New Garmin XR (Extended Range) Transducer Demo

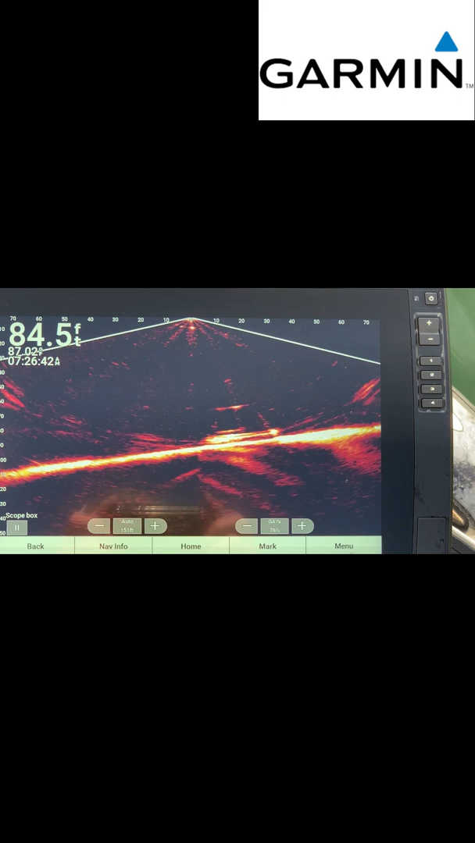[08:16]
On screen: depth 84.5 ft
but that
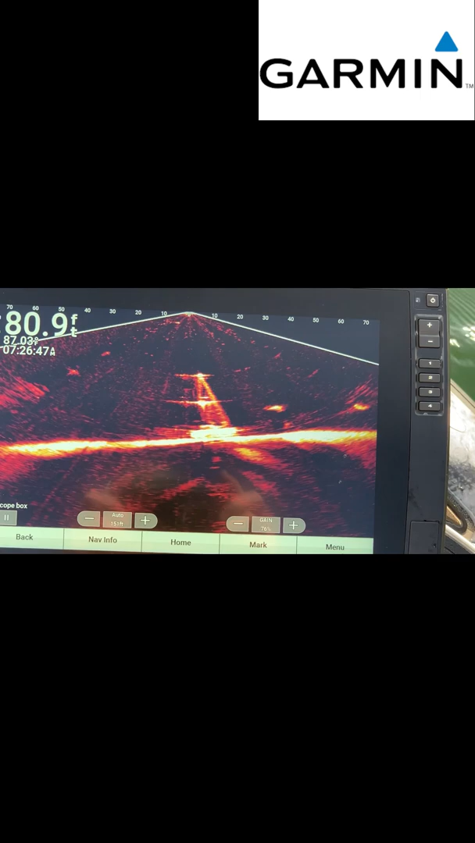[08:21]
On screen: depth 80.9 ft
it's pretty cool right over it right now
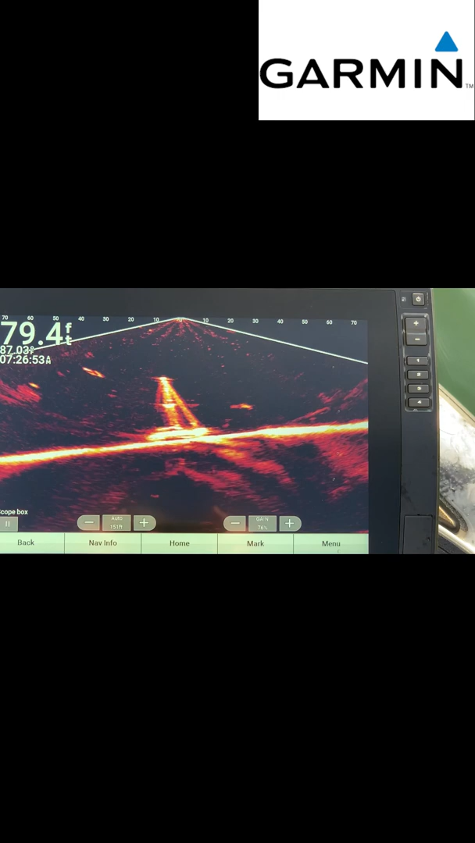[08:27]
On screen: depth 79.4 ft
it looks like it still has its sail on it
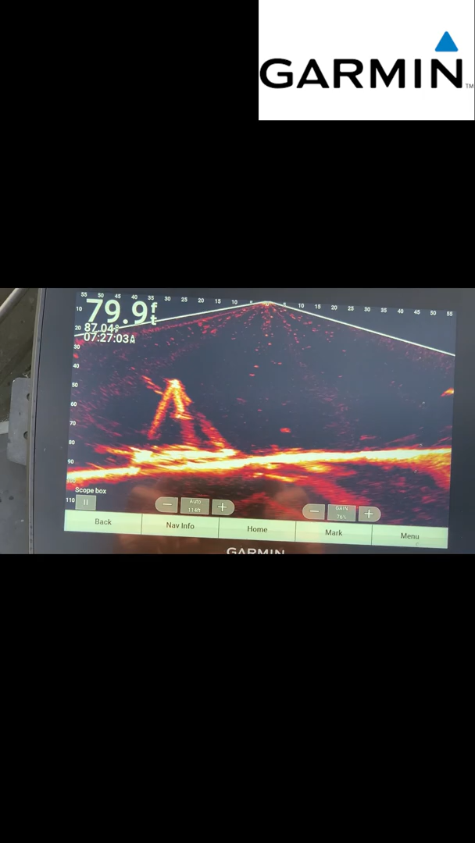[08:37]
On screen: depth 79.9 ft
yeah look at that that's pretty cool all right I'm still in down mode there's my drop shot you can see it
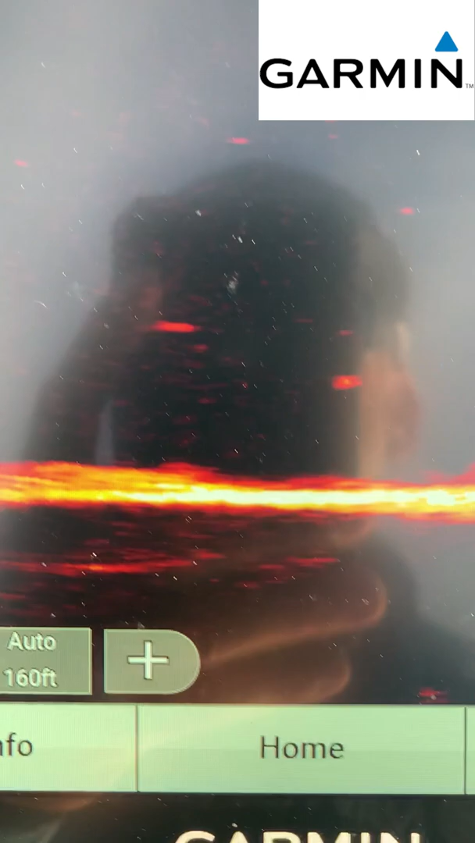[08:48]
right there sorry about the glare I know nobody wants to see my big fat head in the screen but
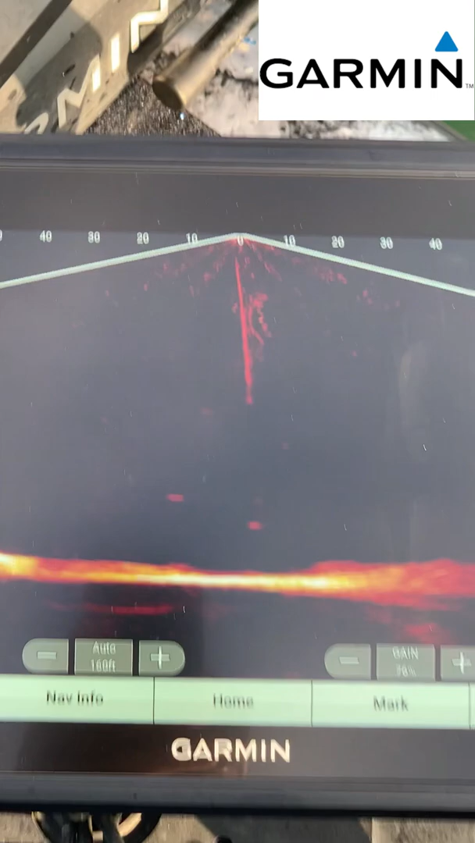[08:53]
um the sun's coming out pretty quick but I mean I can see it
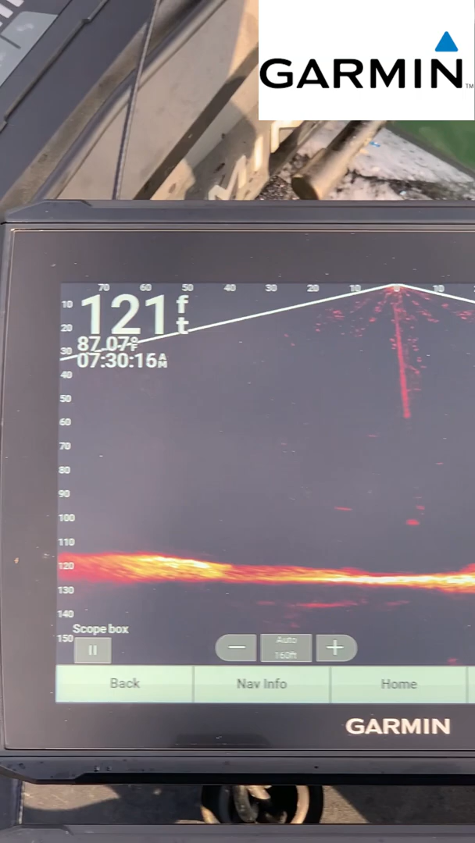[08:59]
On screen: depth 121 ft
I'm 100 feet deep probably get it all the way down at the bottom
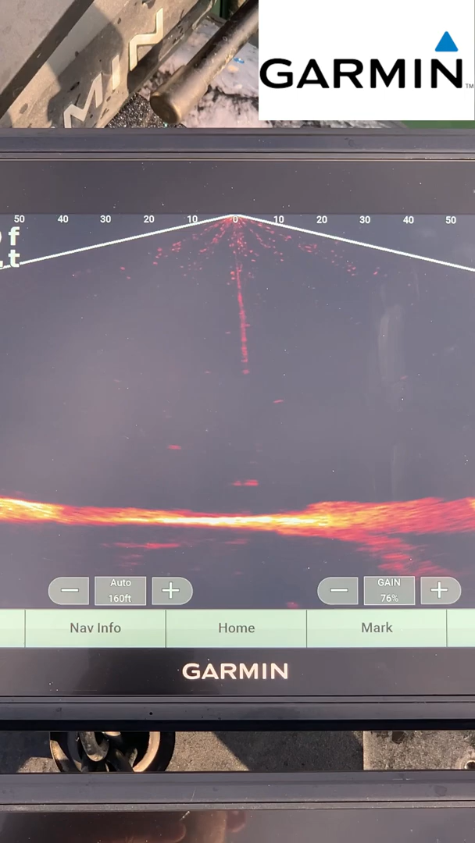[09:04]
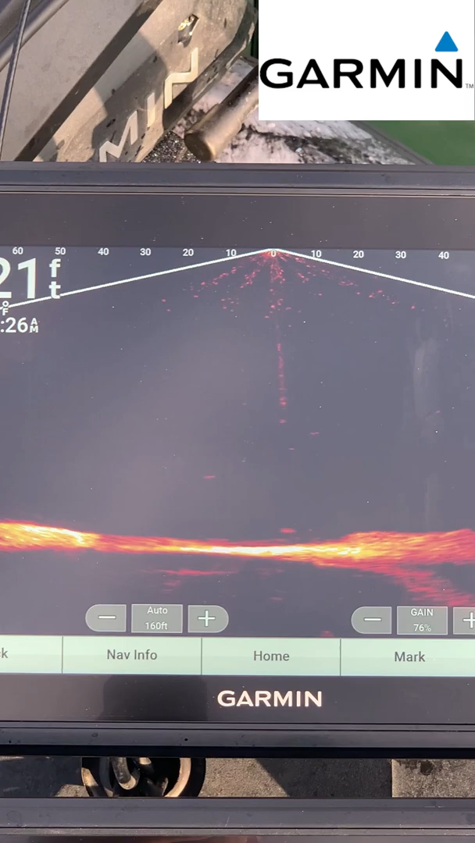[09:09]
that's pretty good return too I don't know that I've ever fished this deep but and that just goes to show you the signal strength of this thing is definitely
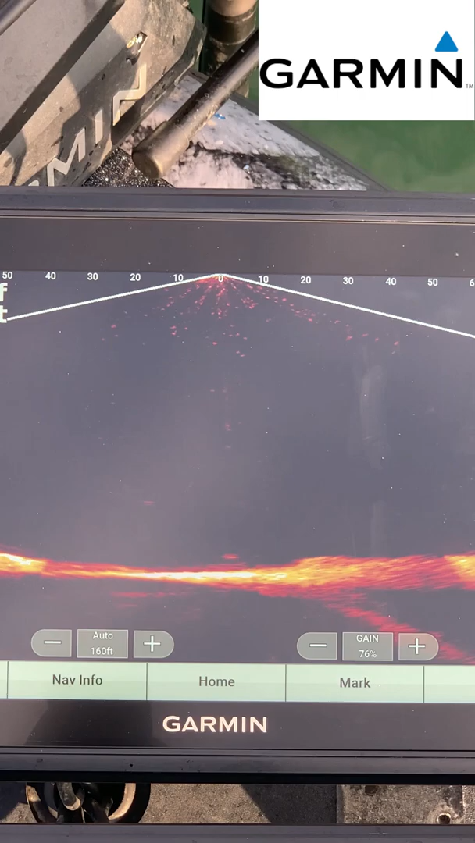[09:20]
definitely stronger all right here is perspective mode
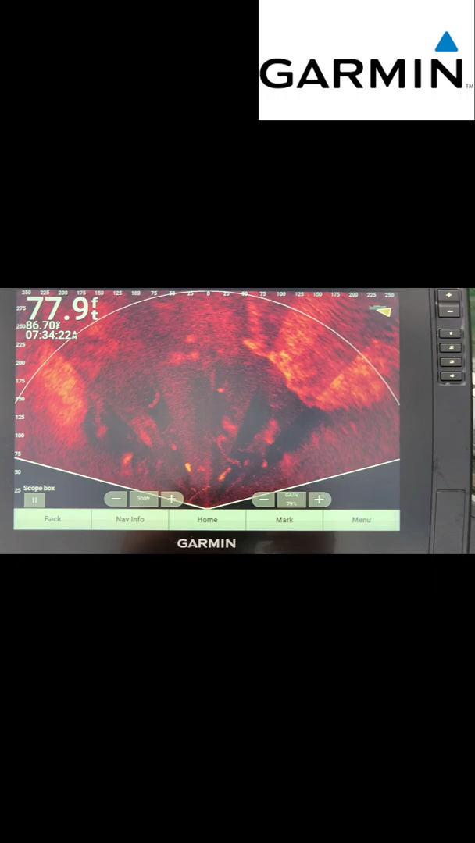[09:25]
On screen: depth 77.9 ft, water 86.70°F
I'm shooting straight up 300 feet um
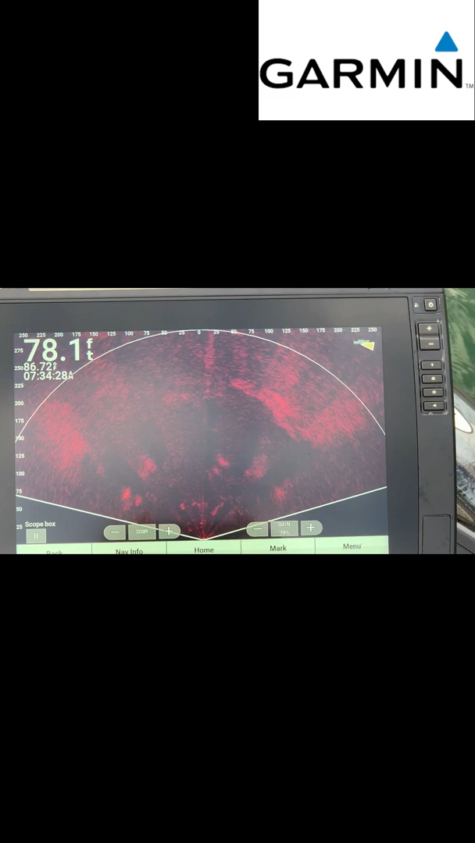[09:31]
the loose signal a little bit when I turn it but
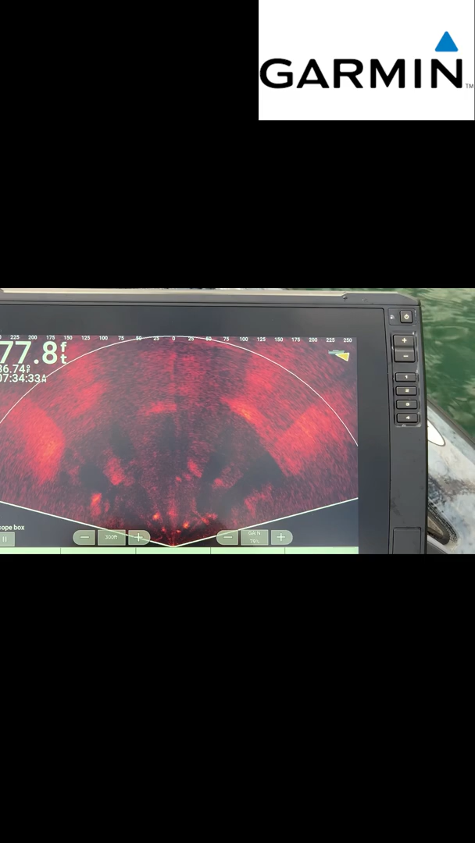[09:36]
you can still see everything you can still see when most of the stuff's close in to me because
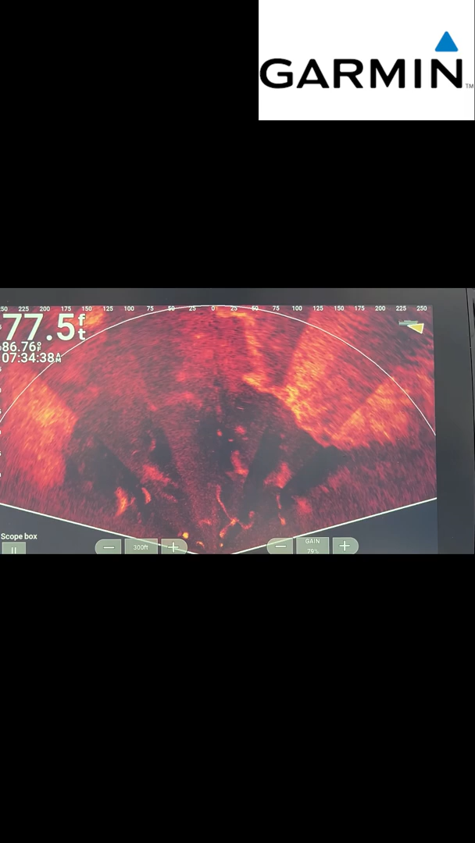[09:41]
On screen: depth 77.5 ft
the water's warm it's 86 degrees and the fish
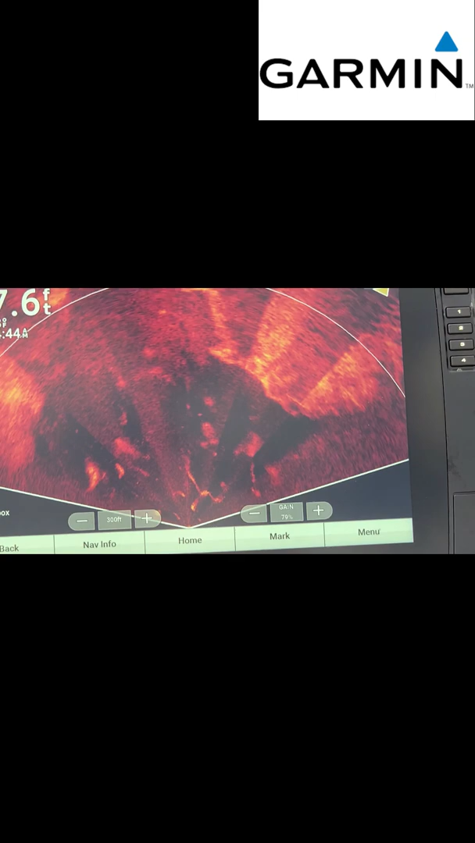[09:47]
are out deeper but you can see all the bait and you can see the fish swimming through the bait right there
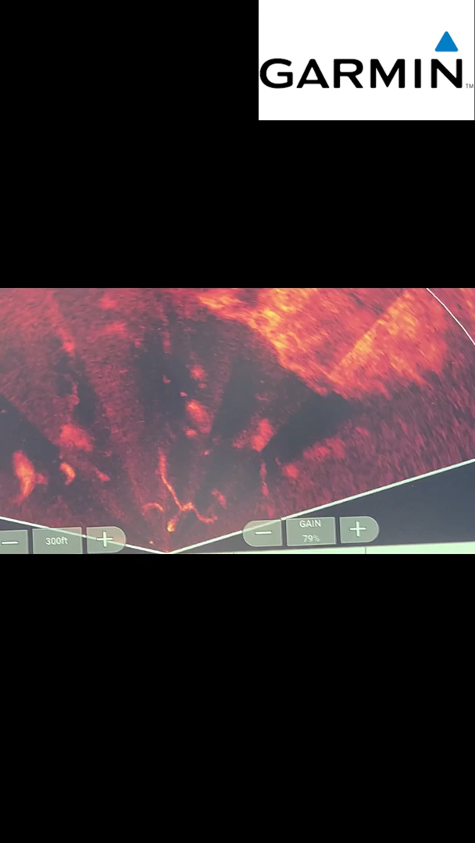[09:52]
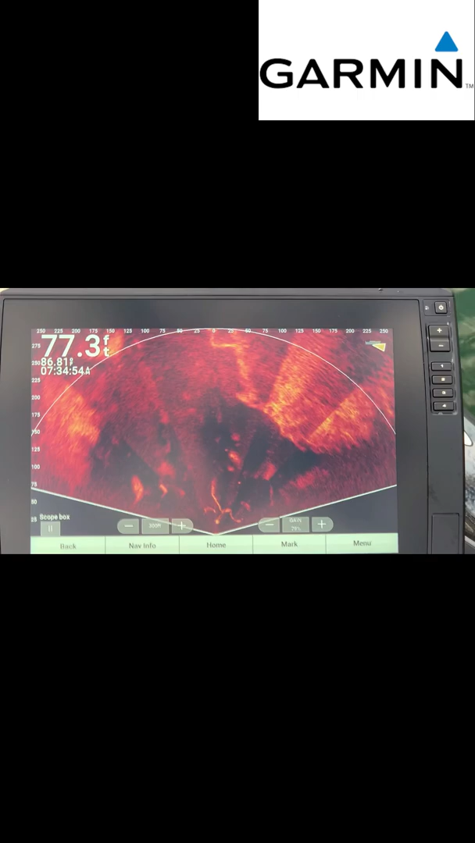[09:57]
but I'm gonna move up a little bit shallower I typically don't use perspective in anything over than 20 foot deep but
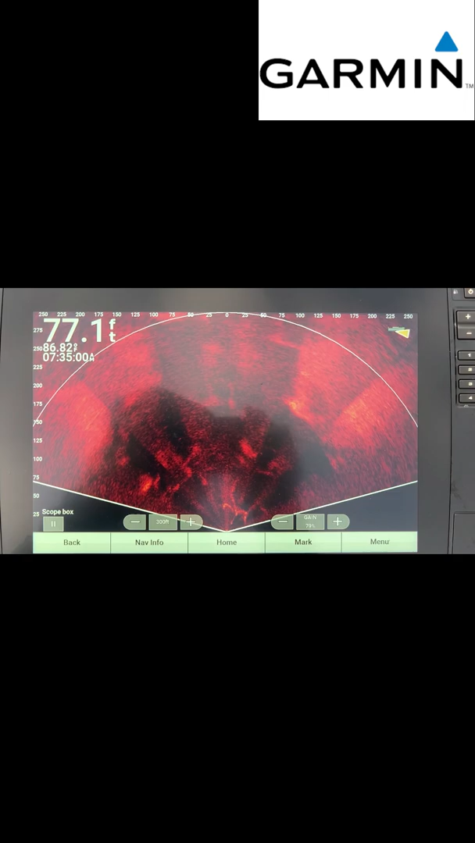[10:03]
On screen: depth 77.1 ft
I wanted to see how far out I could actually you can see the ditch
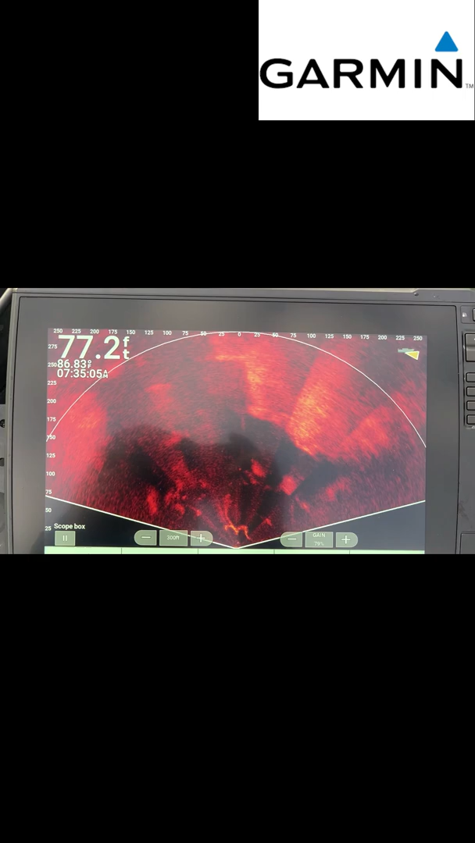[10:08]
On screen: depth 77.2 ft
so I'm in this creek arm